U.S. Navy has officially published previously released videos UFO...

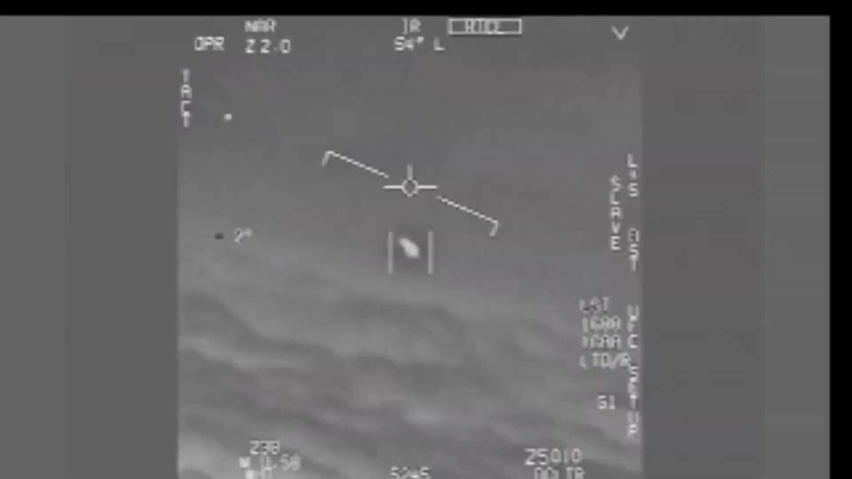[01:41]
There's a whole fleet of them. Look on the ASA. Oh, my gosh.
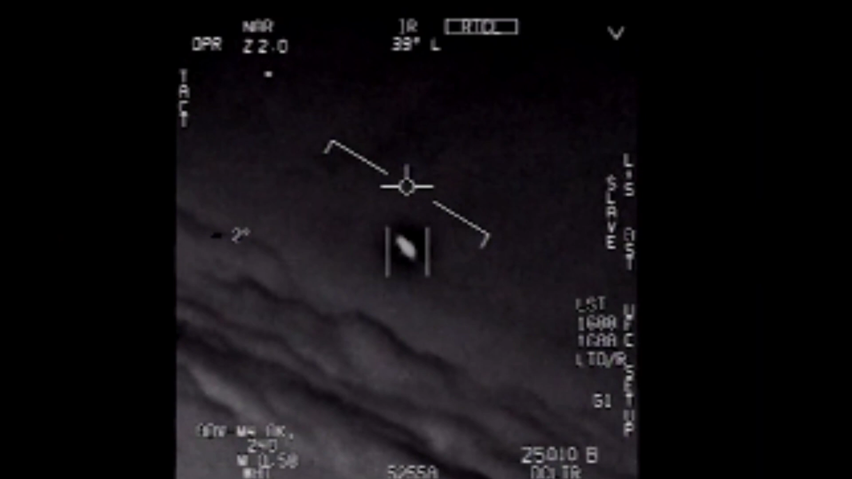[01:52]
They're all going against the wind. The wind's 120 miles from the west. Oh, I think, man.
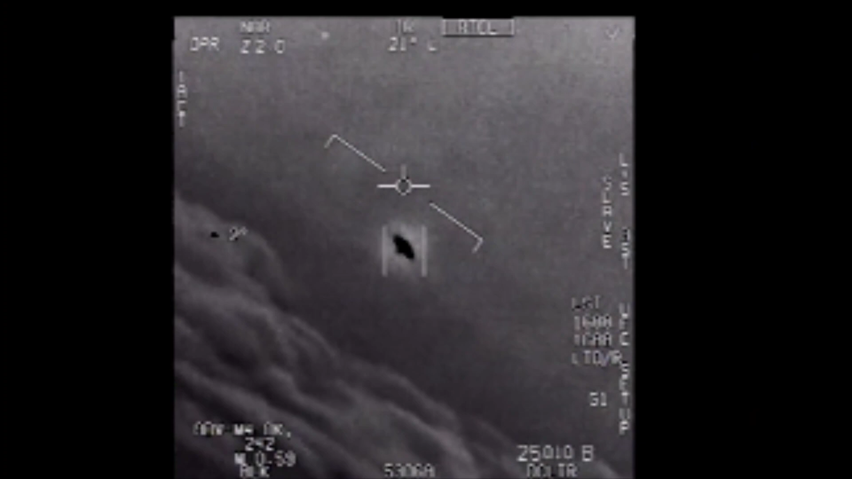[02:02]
That's not a lot of this stuff, is it? It's not a lot of this stuff. Well, if there's a lot of this stuff. It's rough. It's rough.